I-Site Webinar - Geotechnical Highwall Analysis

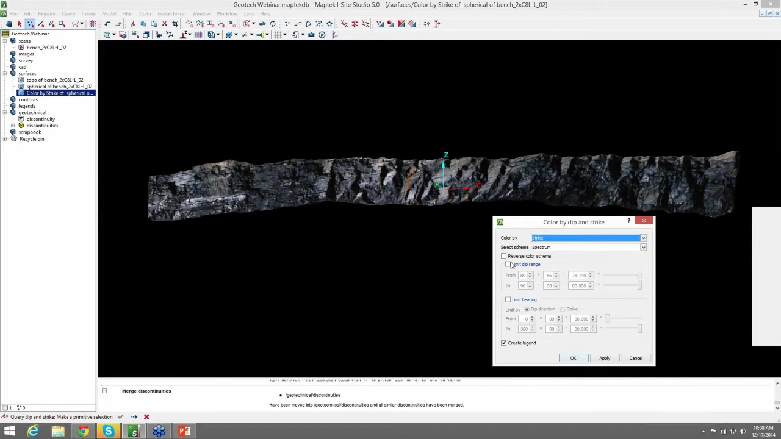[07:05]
And you can also limit by dip range or the bearing, dip direction or strike,
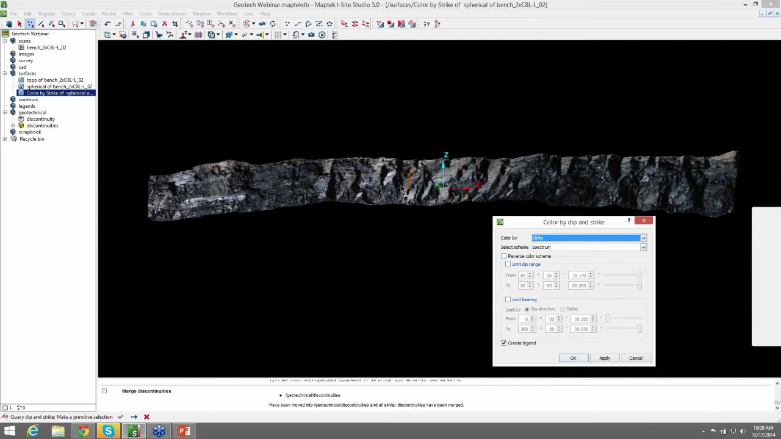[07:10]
if you have a specific structure that you're interested in viewing by color. So I'll show you how this looks here. Go ahead and hit OK. And you can now see the
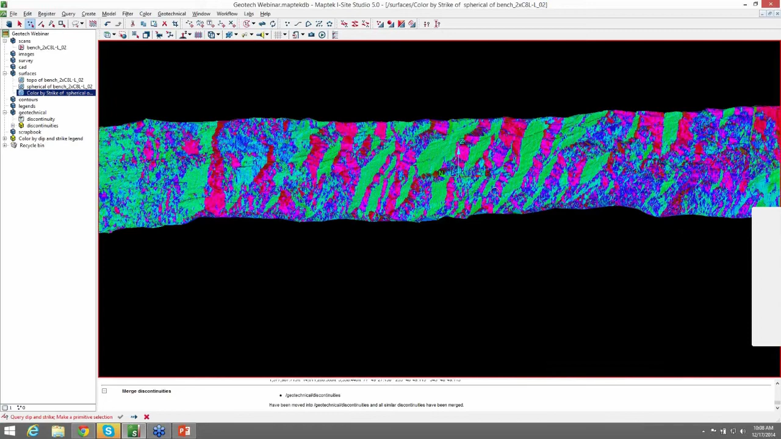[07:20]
structures in a visual format color coded by their orientation.
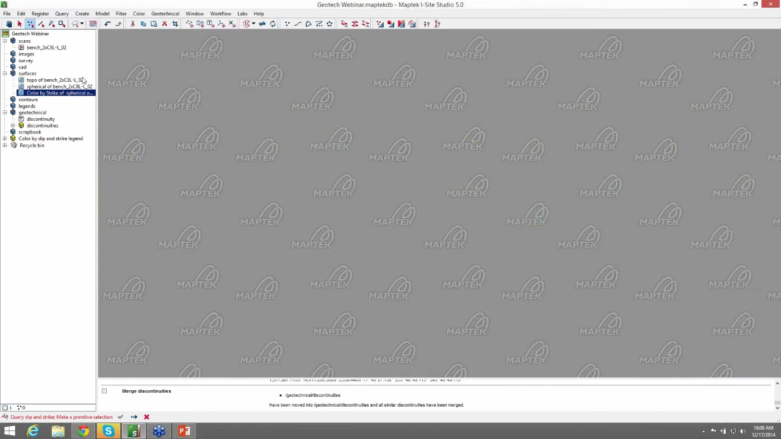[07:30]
So we'll open up our original spherical surface with our discontinuities on it.
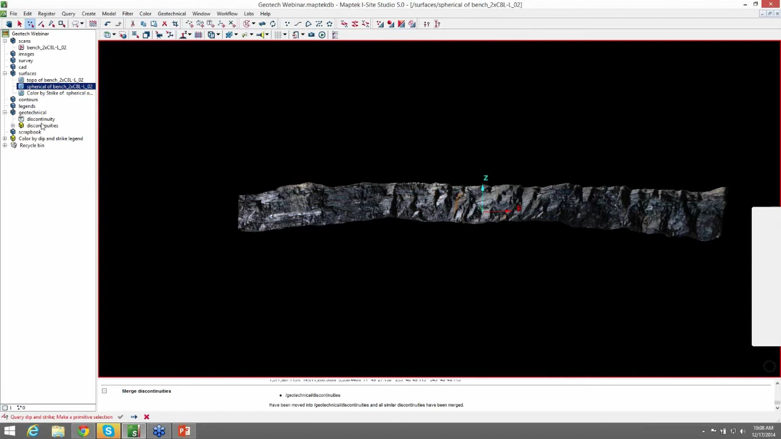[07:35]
And we will go to stereo net. And you have some options here. You can create an equal area or equal angle stereo net as well as equatorial or polar or none. So we'll just do an equal area and equatorial stereo net. And you want to make sure your discontinuities are selected when you're doing this.
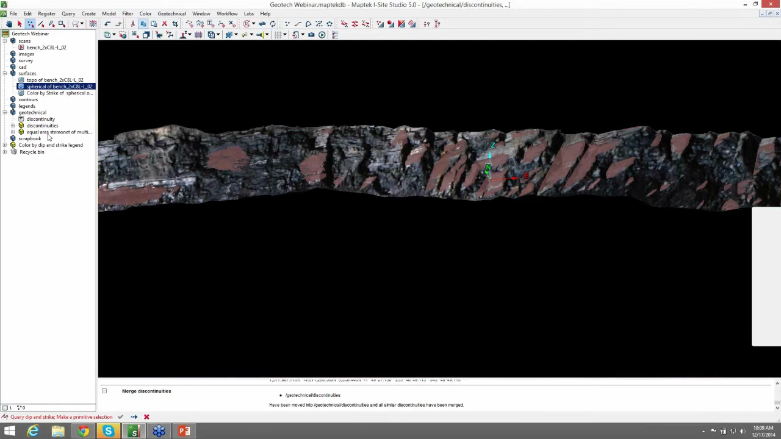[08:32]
create another stereo net, and this time we'll do scale poles by area. And this is a nice feature.
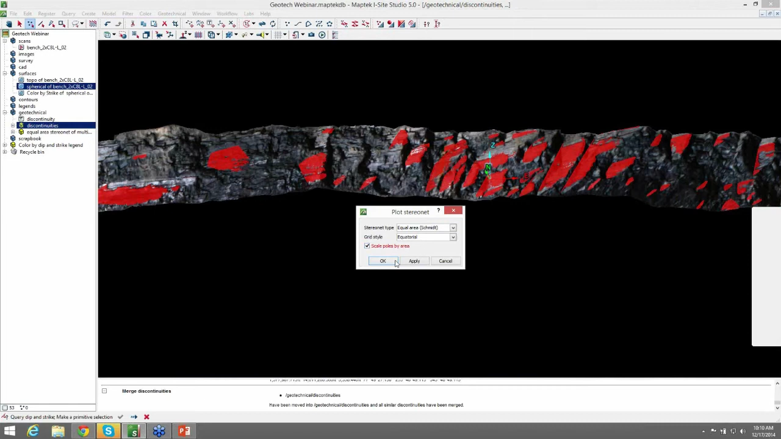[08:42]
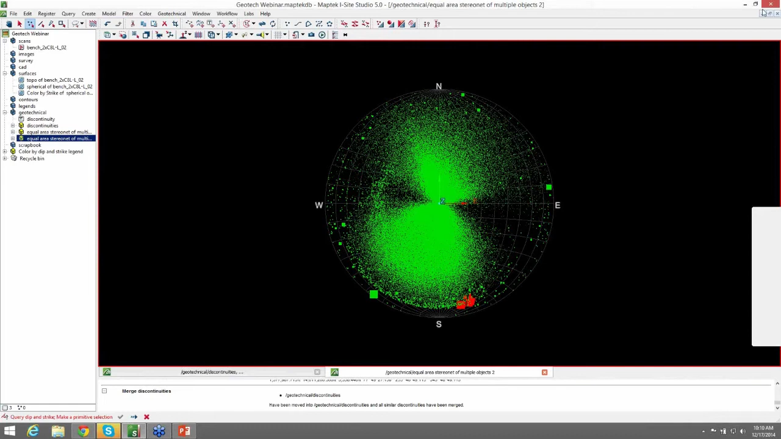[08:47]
I'll do equatorial equal area, scale poles by area.
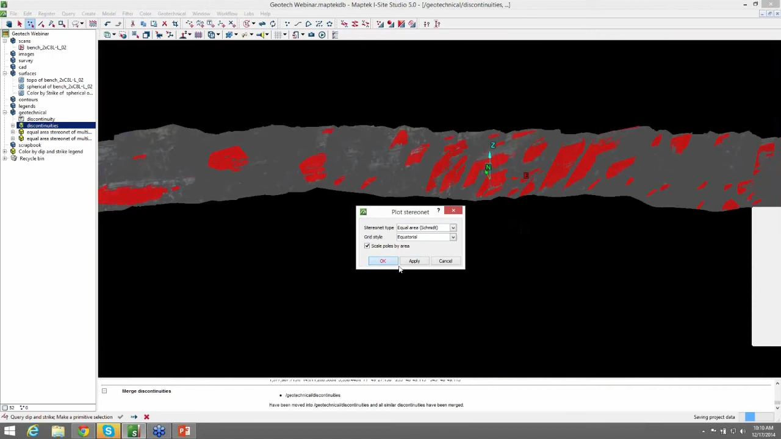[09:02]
And you can see in this stereo net that we have the structures
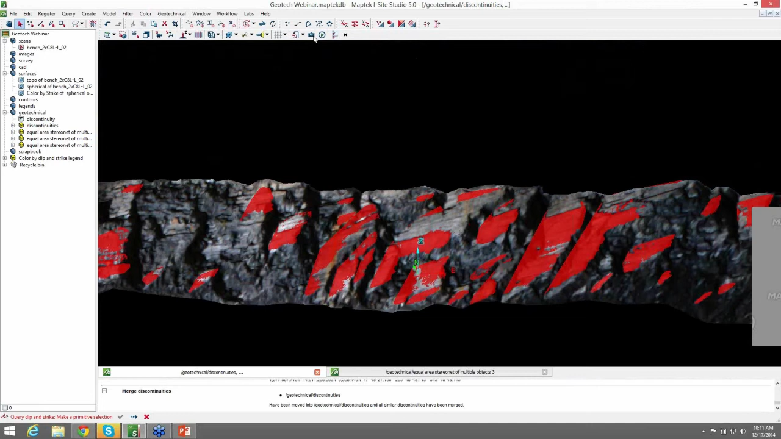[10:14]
And show you how to create structures, create discontinuities from horizontal structures.
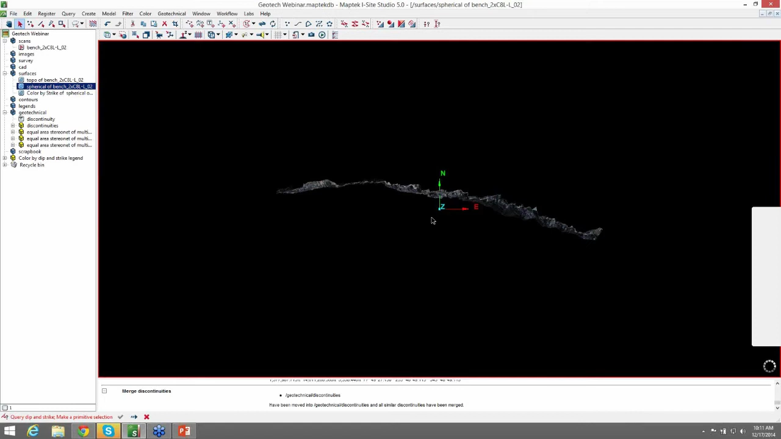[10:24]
So we have our surface here.
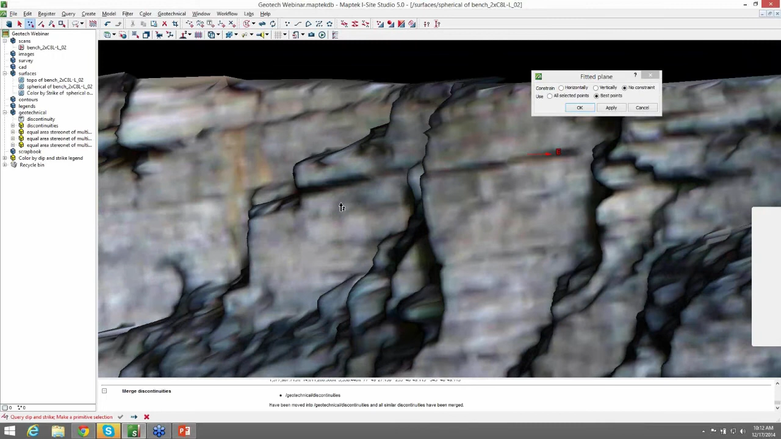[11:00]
And we will manually select points along this plane to create it.
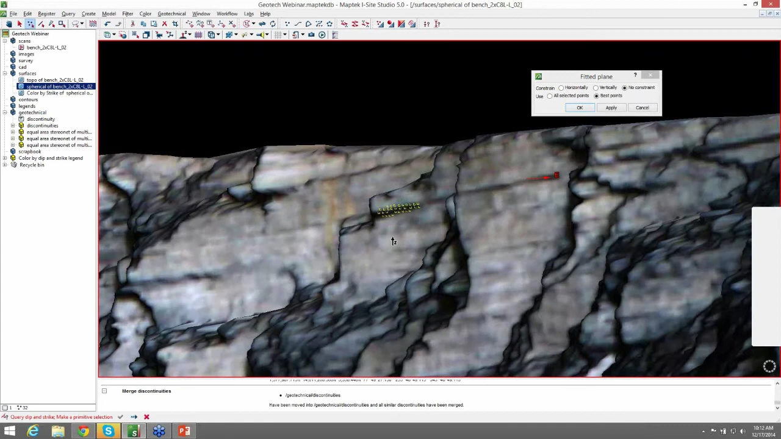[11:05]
And you're going to want to hold Shift down while you're doing this to make multiple selections.
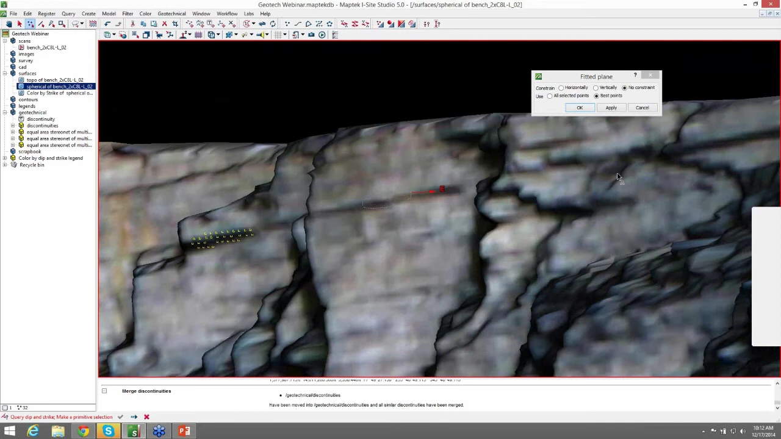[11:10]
And we'll use No Constraint and Best Points. Hit OK. And you can see it created a plane along that horizontal structure.
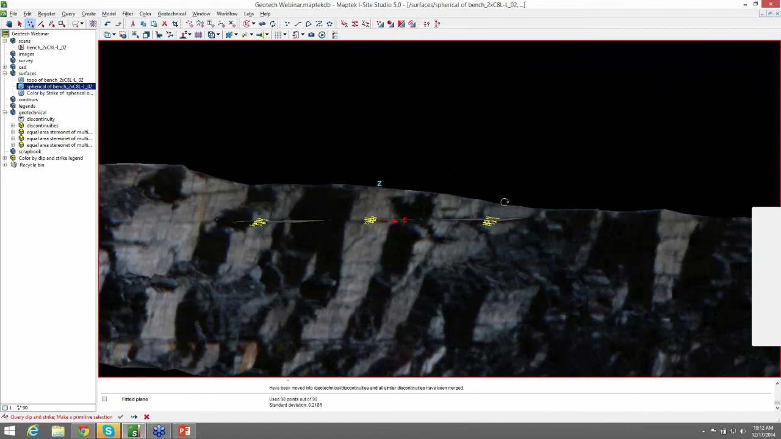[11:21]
And now to get an orientation on that plane, we can go up to the CAD folder where it put that plane. And change this to your point select to select facets.
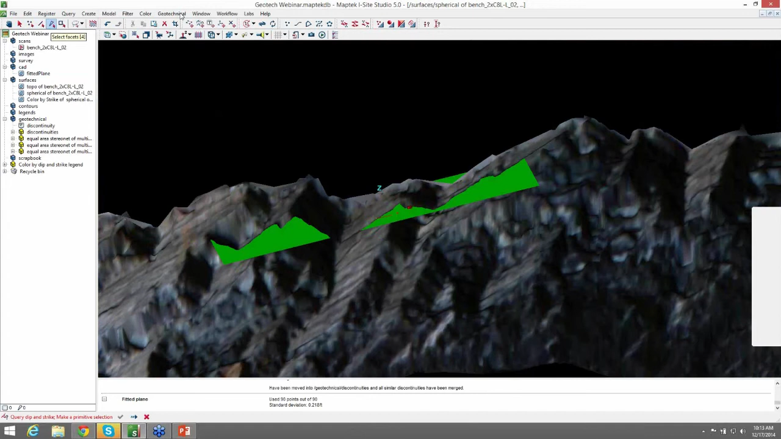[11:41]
Come back to Geotechnical. Do Query Dip and Strike. And click on the plane. And you now have your strike and dip of that plane.
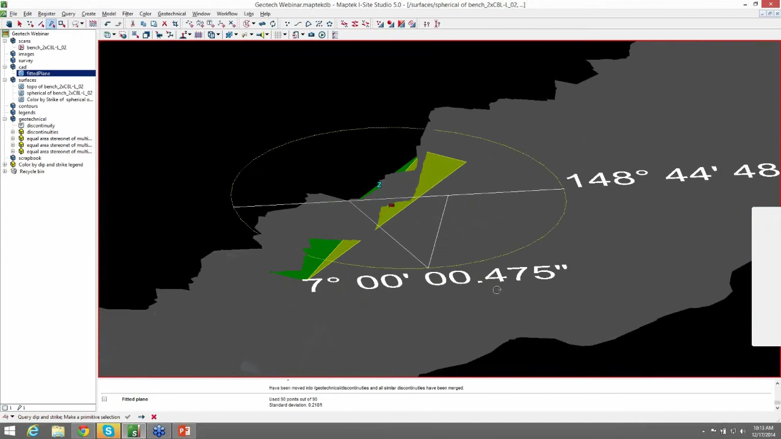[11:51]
And this is the same as Query Dip and Strike for other structures. And when you just hit Enter and it populates in a Geotechnical container.
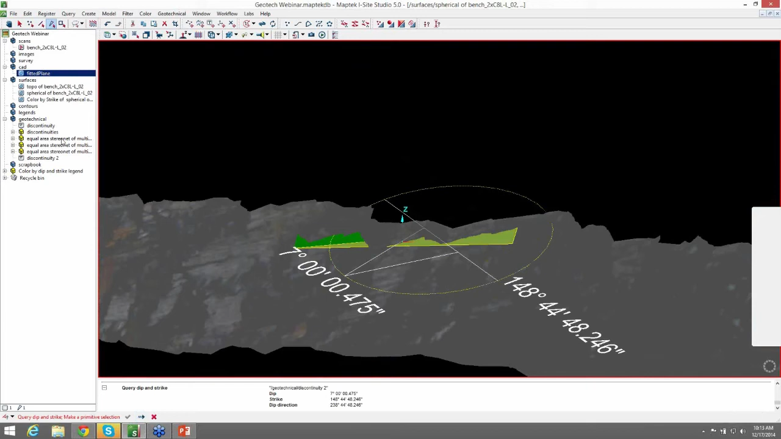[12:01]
We'll put our discontinuities back in there. And the last thing I want to cover under the Geotechnical tab is, well, we'll go through a few things.
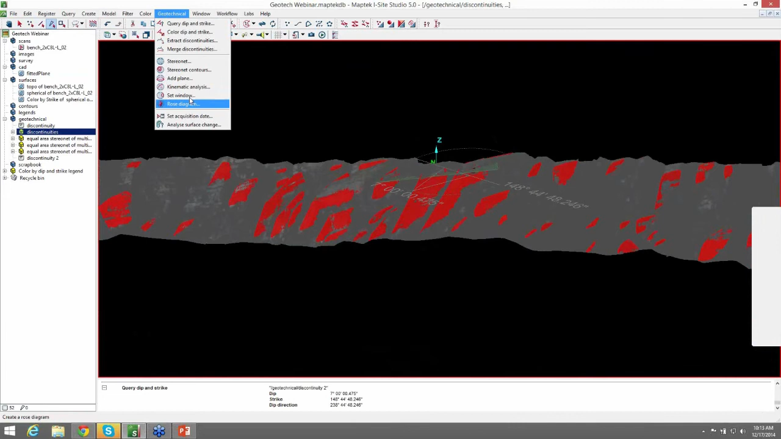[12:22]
Rows Diagram, Kinematic Analysis, Set Window, and Add Plane. First, we can talk about the Add Plane.
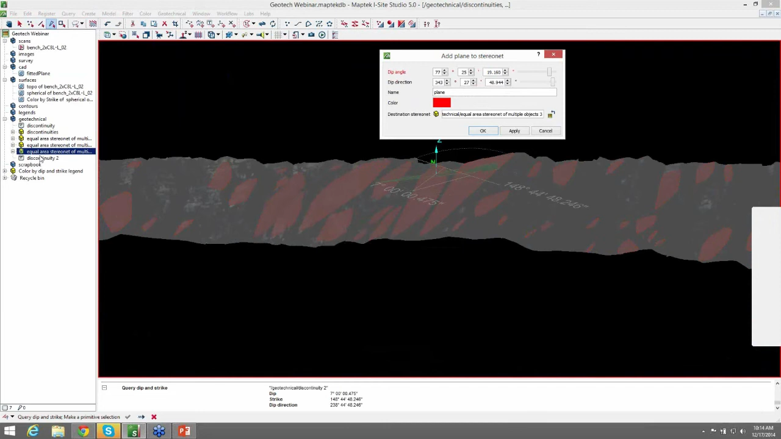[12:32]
And with our Stereo net pulled up here, I'll get that one.